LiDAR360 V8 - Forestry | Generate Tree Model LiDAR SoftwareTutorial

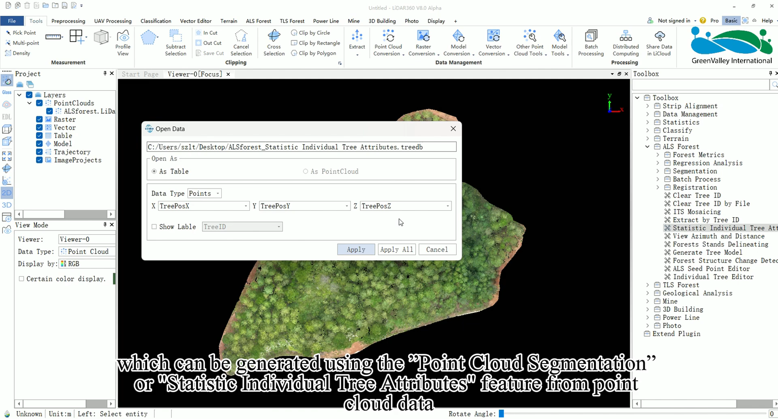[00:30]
Next, in the LiDAR 360 main interface, go to the right side toolbox, click on the ALS Forest drop-down and find Generate Tree Model.
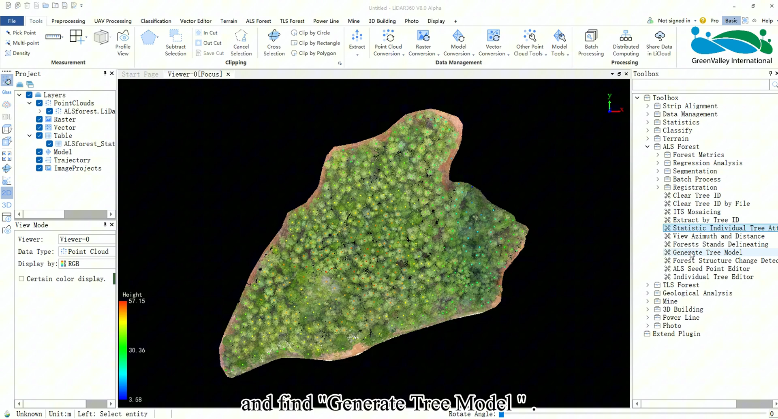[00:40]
Alternatively,
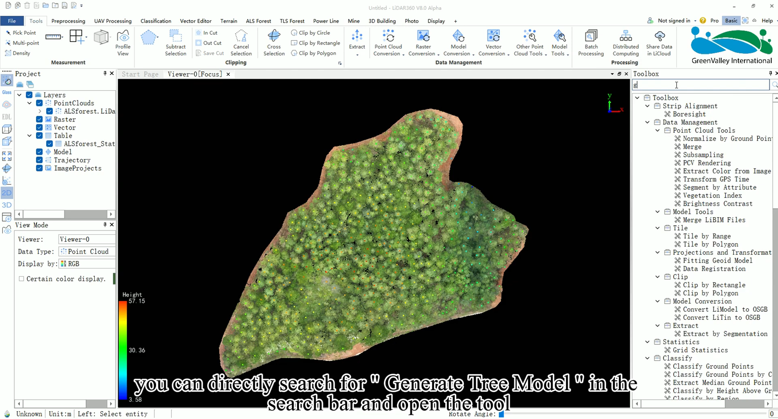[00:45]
you can directly search for Generate Tree Model in the search bar and open the tool.
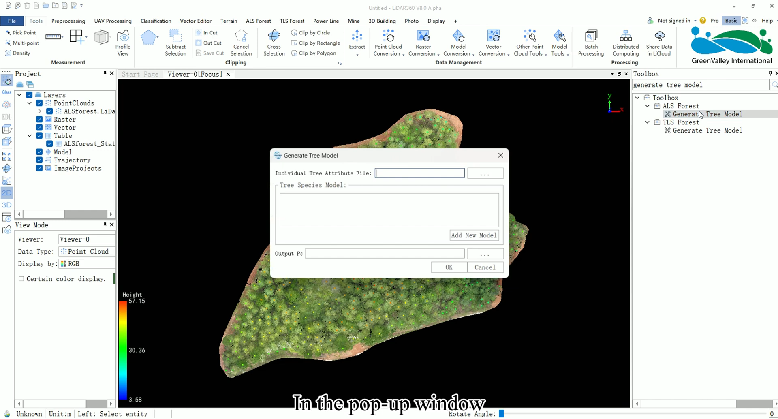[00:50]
In the pop-up window, first select the individual tree attribute file you want to input. Once the file is selected, you will see a list of available tree species models in the Tree Species Model section.
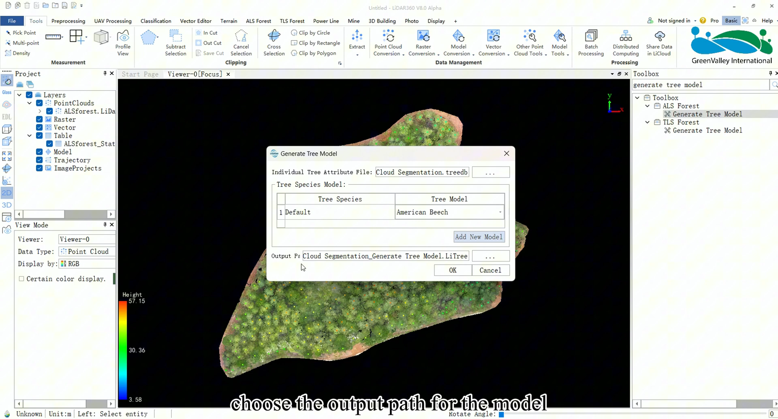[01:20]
After completing the setup, click OK to finish the tree modeling process.
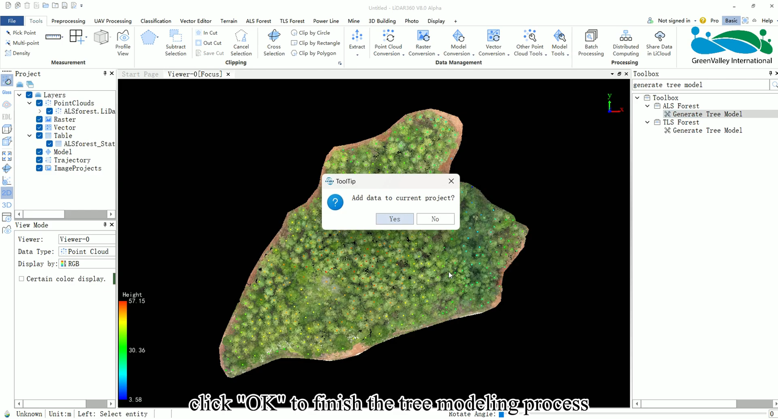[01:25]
That's the entire process for Generate Tree Model function.